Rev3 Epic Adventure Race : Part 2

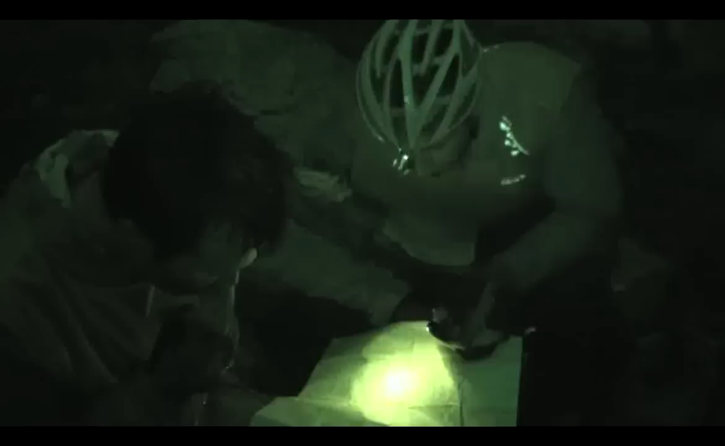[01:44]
At this point in the race, the headlamp proves to be life-saving.
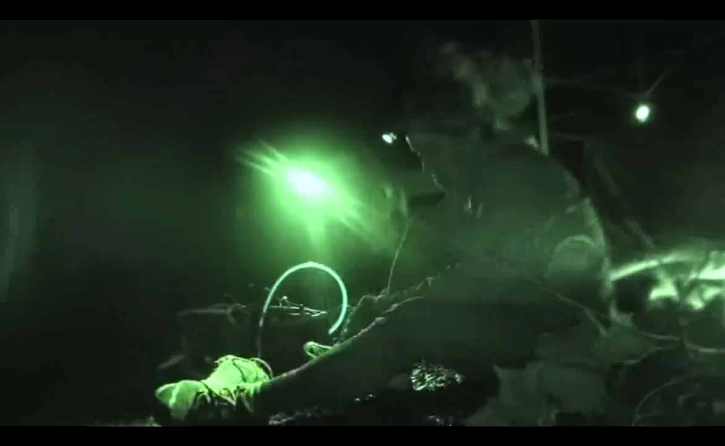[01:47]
A powerful light attached to a flexible headband can reach up to 54 meters ahead of the racer, who can only see what is illuminated.
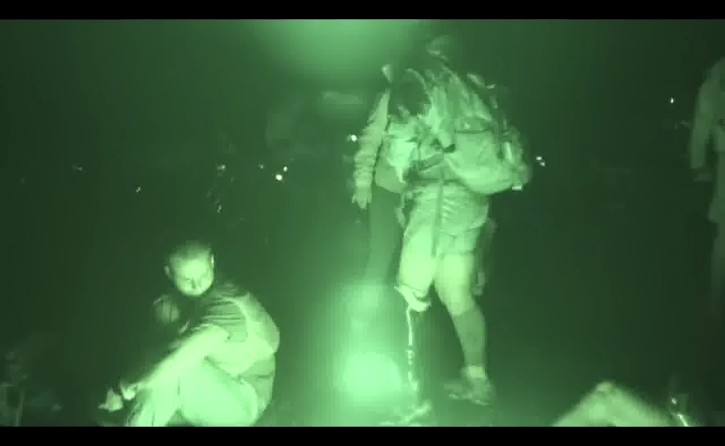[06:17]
I see we're still in the helmet like that. Yeah. I see these lights. Yeah.